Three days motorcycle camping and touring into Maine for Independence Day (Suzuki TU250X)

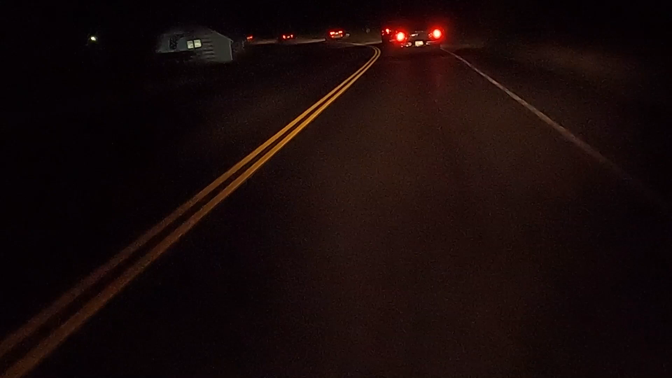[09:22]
Then after all that, I headed back to my campsite. And this was my first time riding in actual darkness on the motorcycle. And I got back to my campsite, had myself some nice hot noodles, and made my way to bed.